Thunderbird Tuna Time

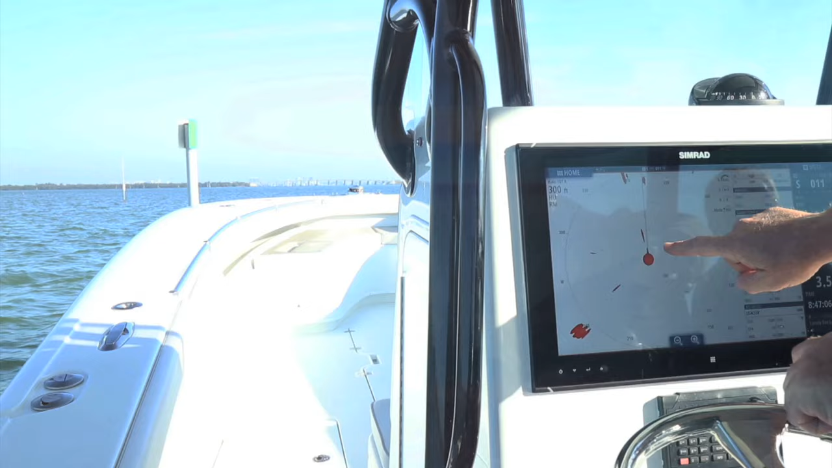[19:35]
The bang that you see here is a 20-foot bang.